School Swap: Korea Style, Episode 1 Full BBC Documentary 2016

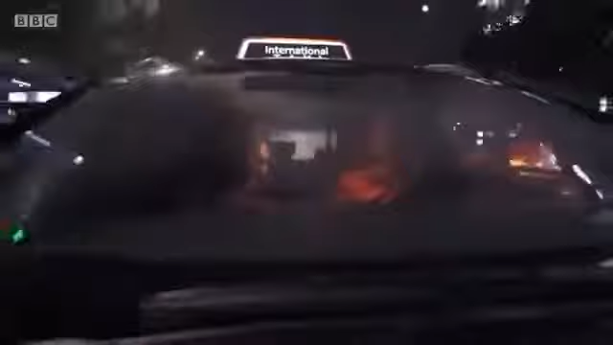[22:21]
this is english hagwan and this is mathematics hagwan this is a street of hagwans really this is hagwan street yes yes